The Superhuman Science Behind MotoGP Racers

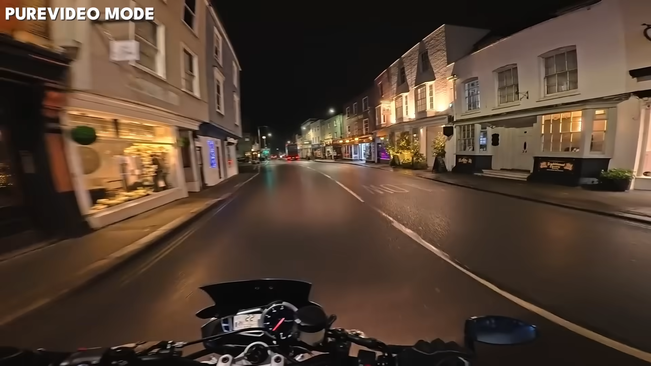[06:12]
impressed with how well it was lit as well as the lack of noise which is a common enemy for low light shooting and more recently i took it out for a spin a good while after sunset and i was